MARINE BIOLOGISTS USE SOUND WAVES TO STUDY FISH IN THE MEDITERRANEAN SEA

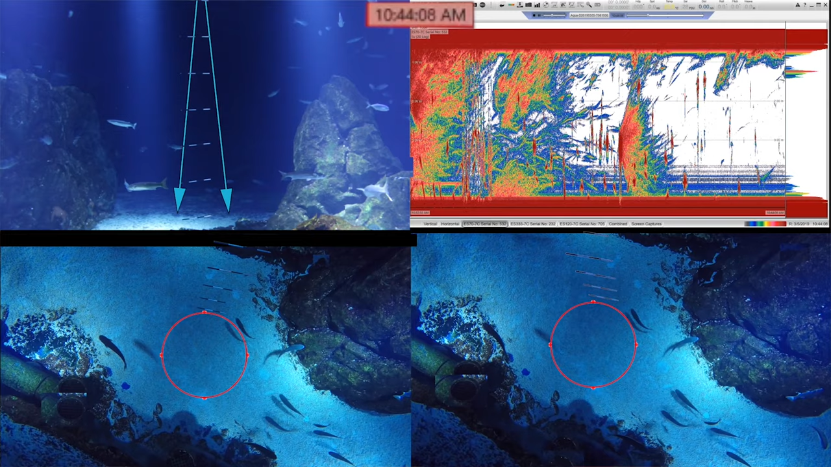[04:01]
And later on, with calculations and software that are designed for it, we can extract how many targets we have in the water and hopefully what is their size. And then we can convert this those numbers into biomass and to know how many fish we have in the sea, basically.